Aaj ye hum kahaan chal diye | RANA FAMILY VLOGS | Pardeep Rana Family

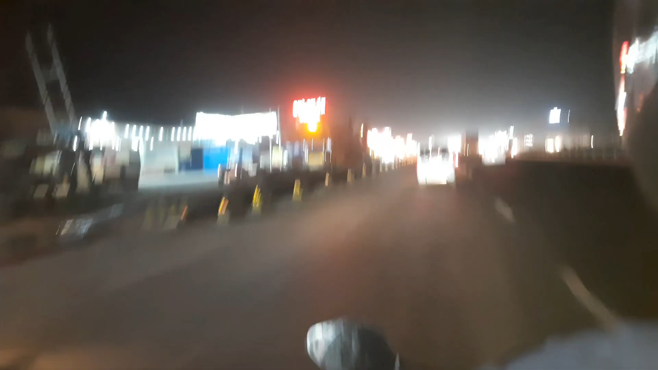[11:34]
पिल्कुली रोनक लगे यह आपको अच्छे से दिख भी नहीं पा रहा होगा क्यों यह भी नाइट हो चुगे न तो इतना अच्छा कैमरा काम निकर रहा है